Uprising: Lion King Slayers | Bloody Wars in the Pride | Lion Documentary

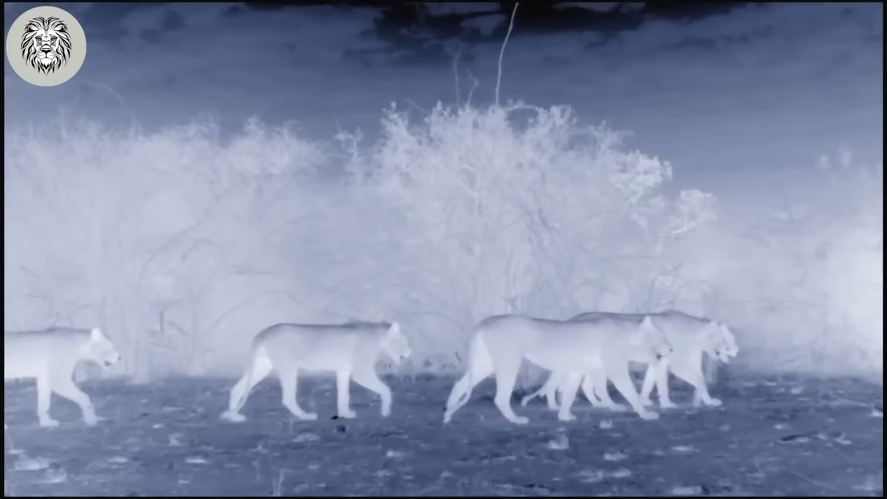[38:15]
In a dramatic twist of events, it becomes evident that adult lions acknowledge the strength of their younger counterparts.
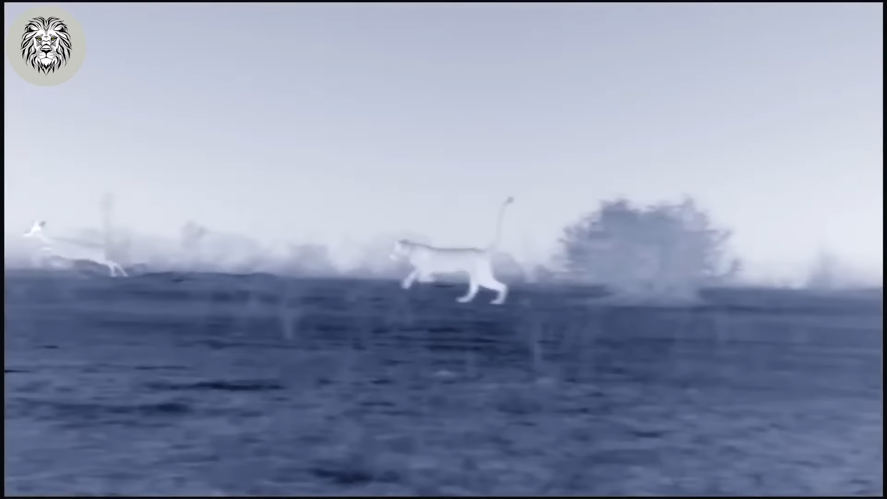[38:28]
A decision hanging in the balance between confrontation and retreat.